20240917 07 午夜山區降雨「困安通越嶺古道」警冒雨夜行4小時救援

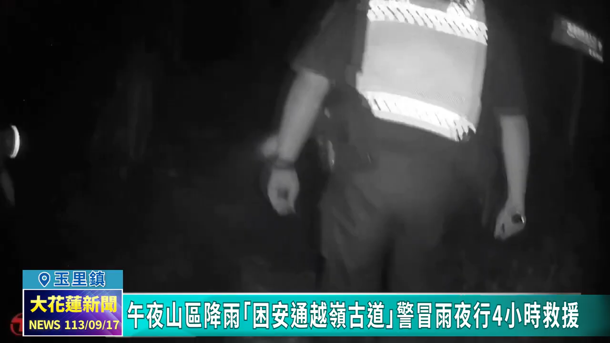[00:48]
救援队伍不受雨势影响，从玉长公路路段上山翻山越岭，同时也联络住在古道上的林长林天青。经过四小时之后，救援小组费尽千辛万苦，在上山路段四公里处发现男子。